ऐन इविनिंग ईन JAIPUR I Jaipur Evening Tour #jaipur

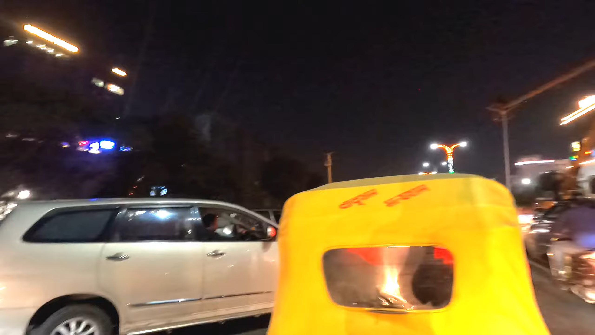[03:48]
तो इस वजह से आगे का रास्ता बंद था तो वहाँ बापू बाजार तक मैं नहीं जा पाया। और तो बट ये है
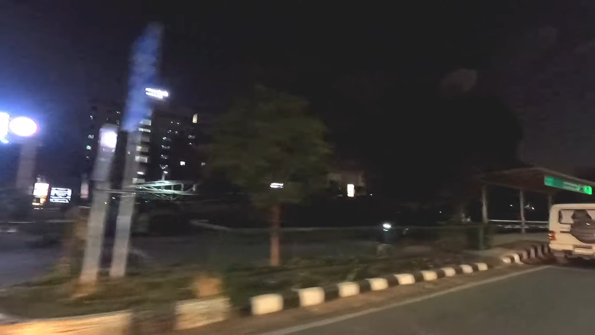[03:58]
कि ये सारे शाम के नज़ारे जयपुर, यू नो
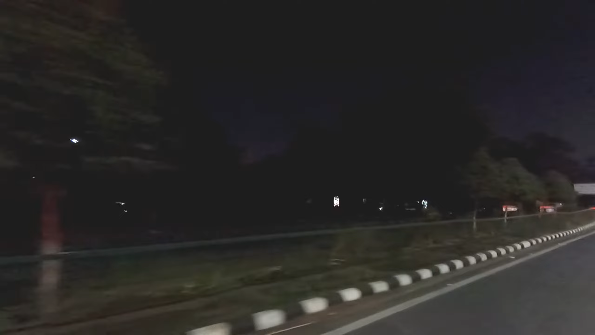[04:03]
जयपुर हाउ डज इट लुक लाइक इन द नाइट,
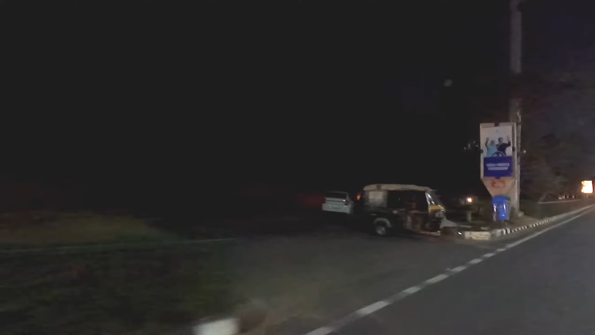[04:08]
तो ये आप यू कैन हैव अ लुक एंड यू कैन एंजॉय।
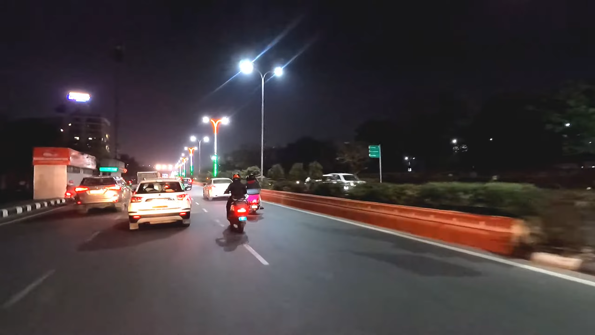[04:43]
रिपब्लिक डे सेरेमनी के लिए। और ये लेफ्ट साइड में मेरे जयपुर